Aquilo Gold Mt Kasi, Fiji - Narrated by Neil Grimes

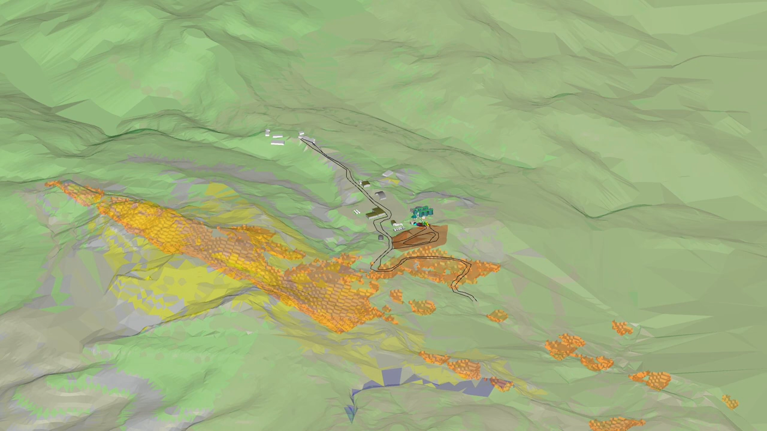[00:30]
Flying down over the mining area you can see the ROM pad and the process plant.